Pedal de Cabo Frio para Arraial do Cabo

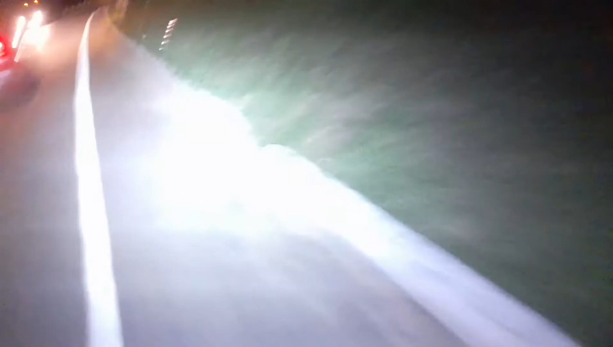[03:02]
Descidinha aqui, bem devagar porque eu não conheço as casas lá em cima.
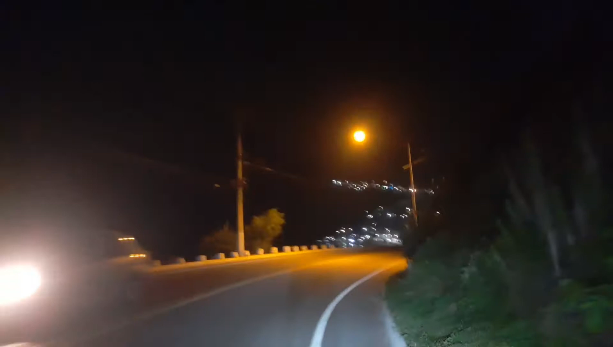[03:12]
Não sei se vai dar pra vocês verem muita coisa aí.
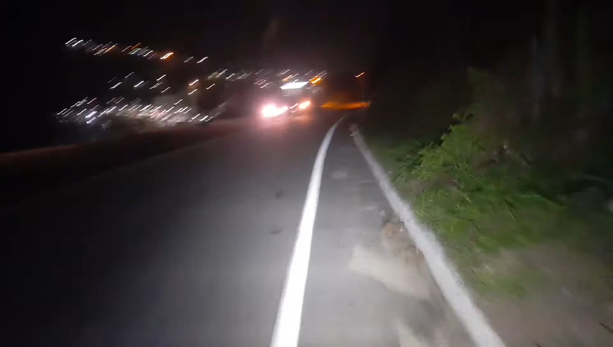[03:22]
Sidney passou.
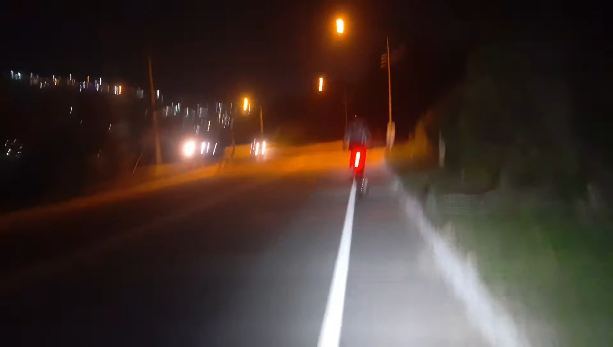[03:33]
Descendo mais na manhã, galera, porque eu filmo com o celular.
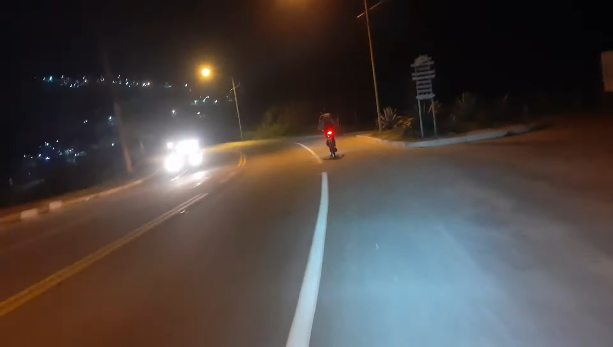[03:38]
Então, se eu descer varado, não dá muito certo. Ainda mais eu freando aqui, ó, com a mão da frente.
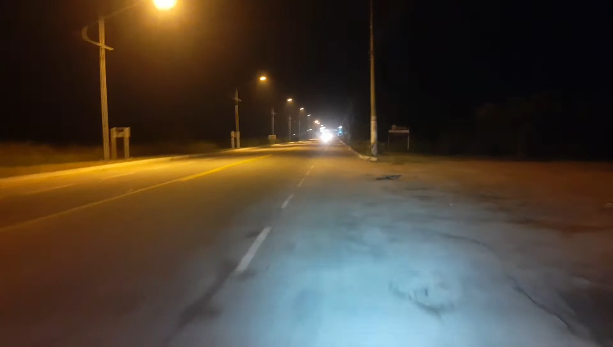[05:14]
Aí galera, passando aqui no portal de novo pra voltar pra Cabo Frio. Não deu pra vocês verem muita coisa porque tá de noite, óbvio. Mas é, vamos tentar vir de dia, um dia, gravar pra vocês. Ver o mar com aquela cor azulzinha, muito top. Fazer um passeiozinho da hora.
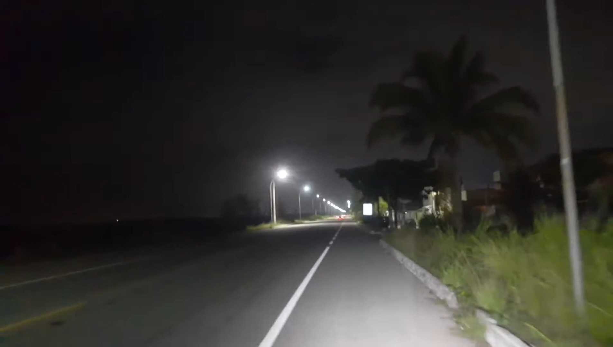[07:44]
Estamos chegando já aqui em Cabo Frio, galera.